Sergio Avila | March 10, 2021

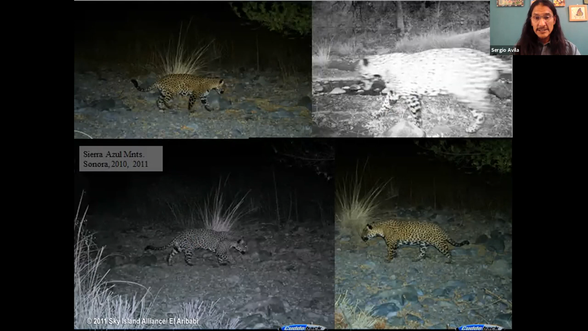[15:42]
In the two last photographs I showed you, it is photographs of local people who told me as I was studying jaguars in the borderlands where they thought some of the corridors were, where they thought that some of these animals might move, and now I'm showing you photographs resulting from that guidance. So I didn't ask scientists where to go look for jaguars, I asked ranchers in Mexico where to go look for jaguars, and I found them thanks to their guidance. These four photographs of jaguars are in one private property just 30 miles south of the international border.